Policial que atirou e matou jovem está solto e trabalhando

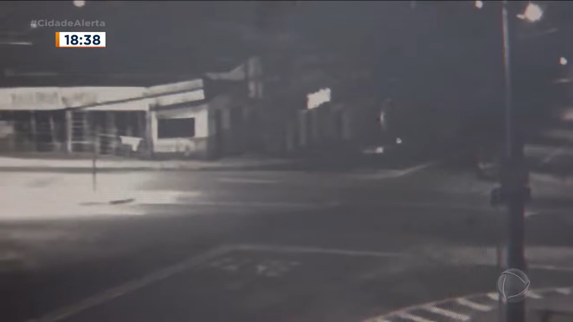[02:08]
O mesmo carro retorna e anda em círculos, até o motorista parar e perseguir Matheus.